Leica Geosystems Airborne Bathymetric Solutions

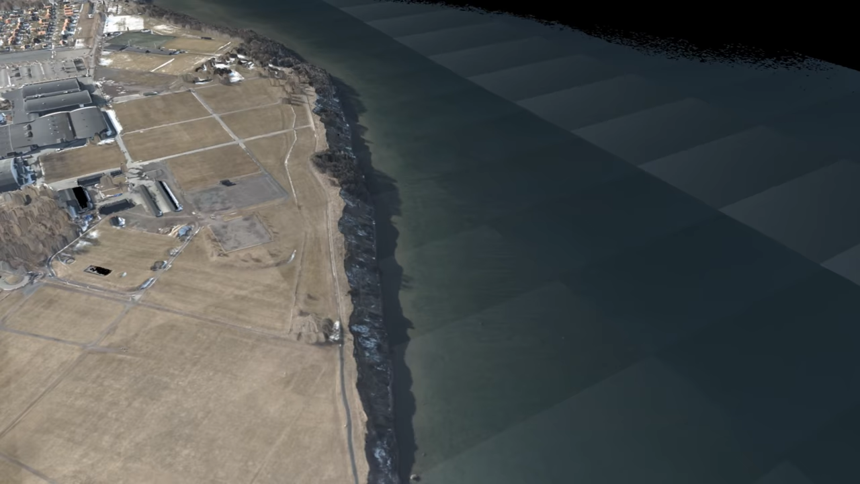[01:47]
A wide variety of geospatial products are delivered such as digital surface and terrain models,
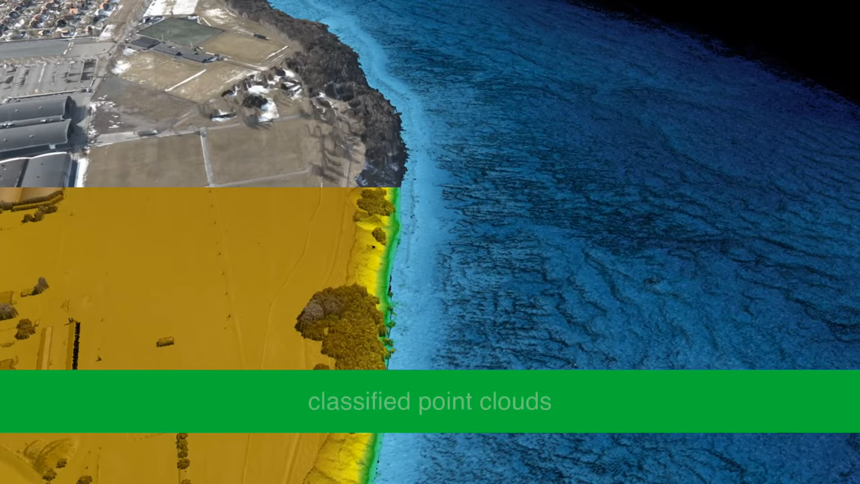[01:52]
classified point clouds, orthophotomosaics and extracted GIS layers.